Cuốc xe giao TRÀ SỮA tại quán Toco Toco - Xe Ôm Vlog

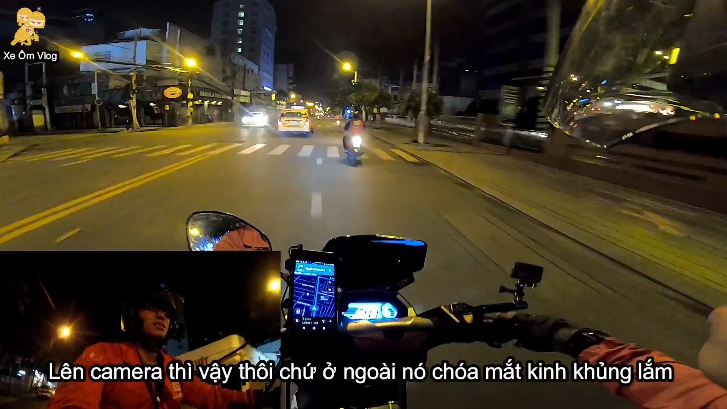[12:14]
Đi sau chói mà cố luôn á. Nói xe điện chứ trong nội thành mà nó chạy kiểu này thì cũng quá cha ông nội ta rồi. Đấy, không mấy bữa nào mình làm một cái video mình kể về tuổi thơ bất hạnh của mình cho các bạn nghe hãy.